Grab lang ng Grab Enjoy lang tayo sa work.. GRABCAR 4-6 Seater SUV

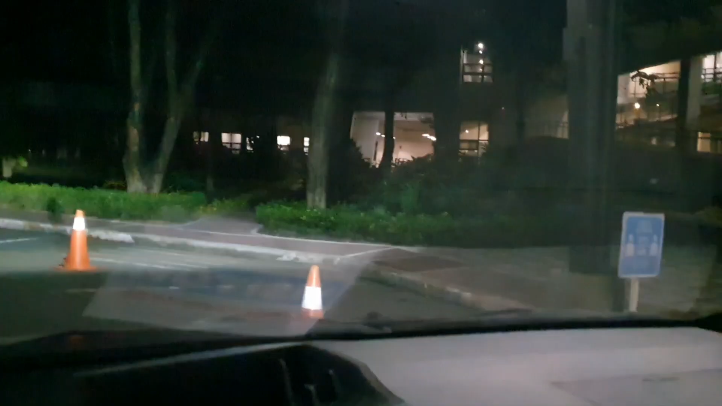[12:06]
Okay, mga dre. Kakarive lang natin, no? Sa loob ng Ateneo natin na drop-off.
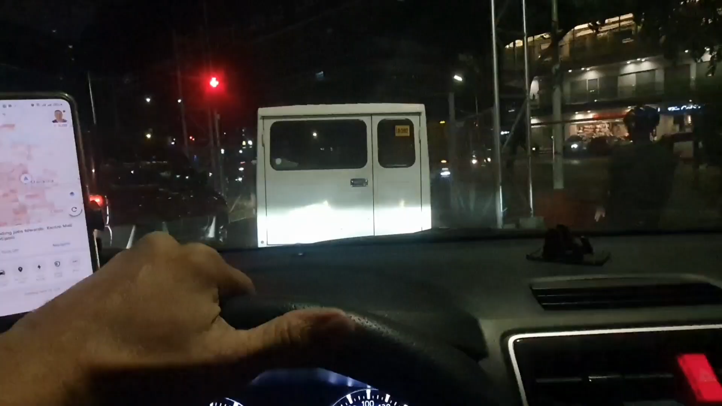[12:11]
Okay. Papakaliwan na tayo dito sa Katipunan, no?
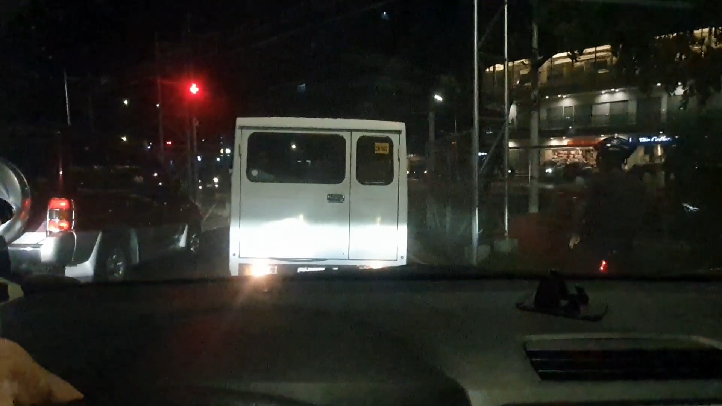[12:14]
Dito yung, ano, natin. Hatid natin sa loob ng Ateneo.